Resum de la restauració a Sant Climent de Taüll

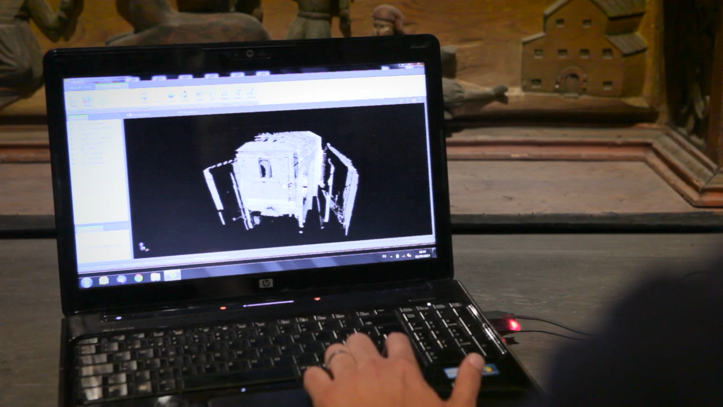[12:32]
De ahí se extrae una nube de puntos, de unos ocho millones de puntos, la parte del abscis y el entorno.
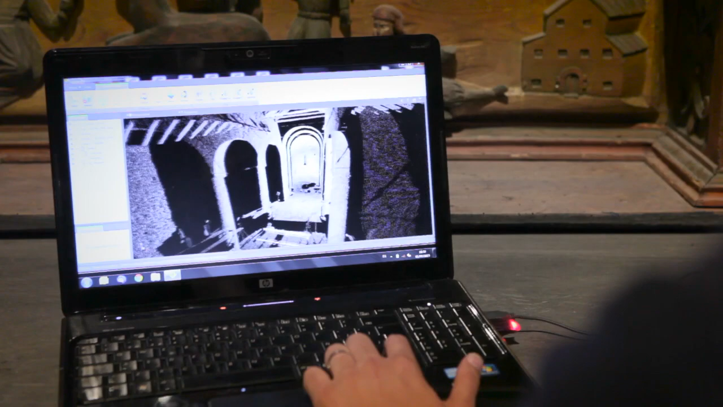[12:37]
con esa nube de puntos, se genera una malla de alta resolución,
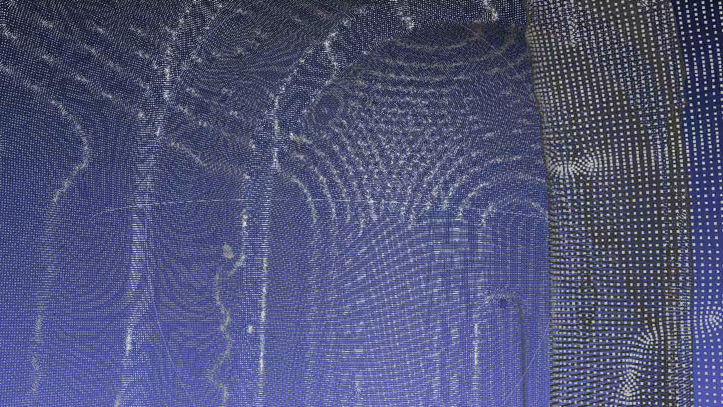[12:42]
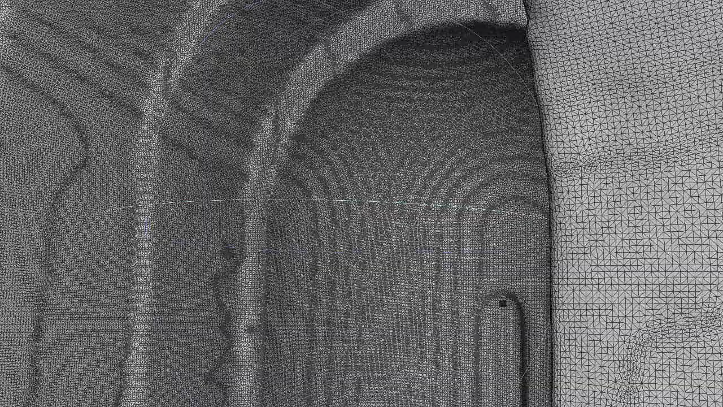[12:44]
muy densa, para tener un modelo tridimensional.
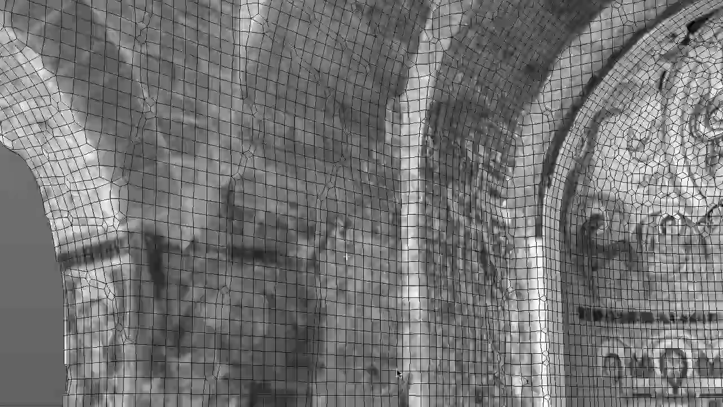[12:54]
pasamos a reconstruir un modelo de
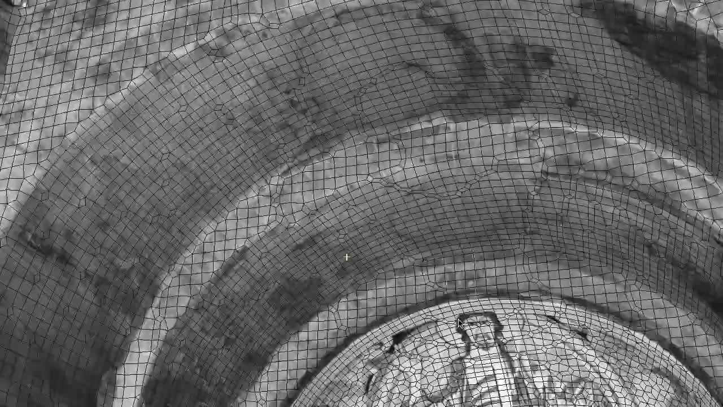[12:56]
baja resolución
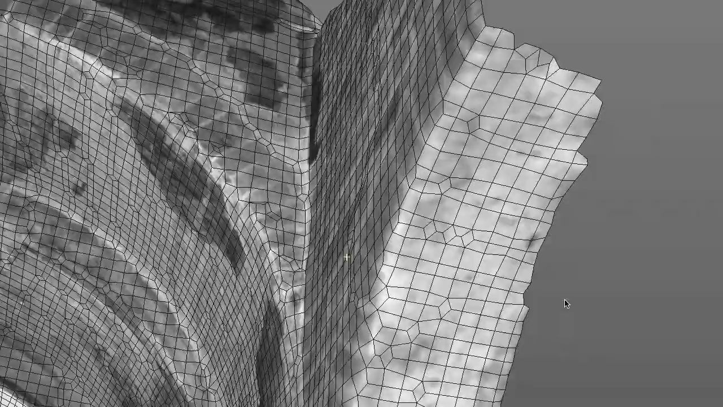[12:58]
en el que tenemos los pliegues más precisos del modelo
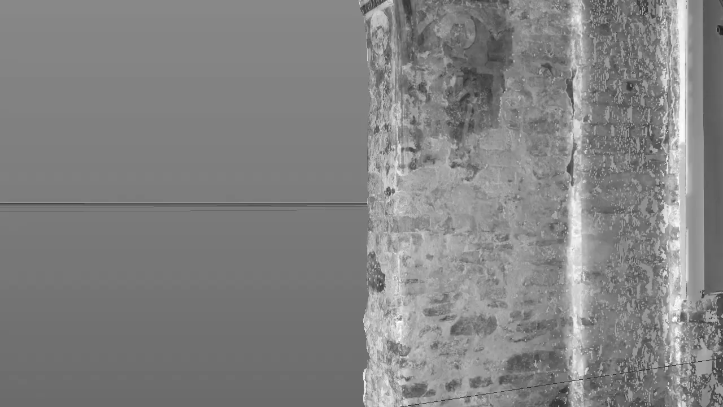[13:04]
para con ese otro modelo poder hacer un desplegado en dos dimensiones de la iglesia,
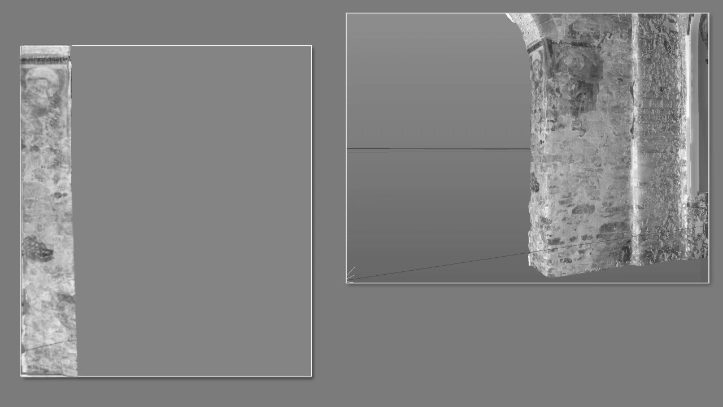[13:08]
del abscis y de las paredes laterales.